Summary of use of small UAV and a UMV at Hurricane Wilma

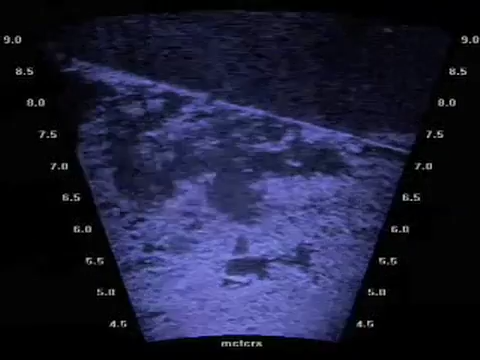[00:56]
schools of small fish swimming by in real time,
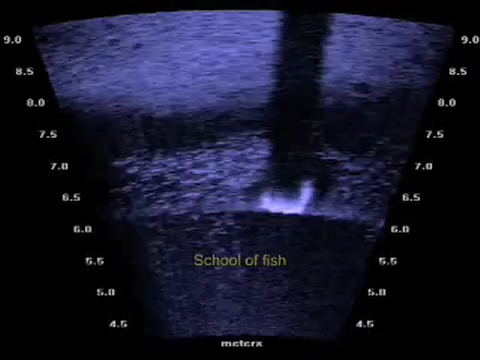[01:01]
and as a testament of the ability of the Ditson to see through the sediment in turbid waters,
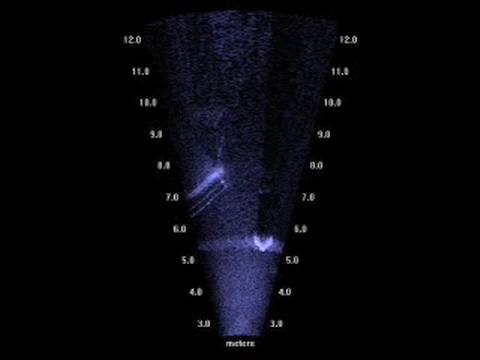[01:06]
the USV found the railings of the collapsed section of the pier.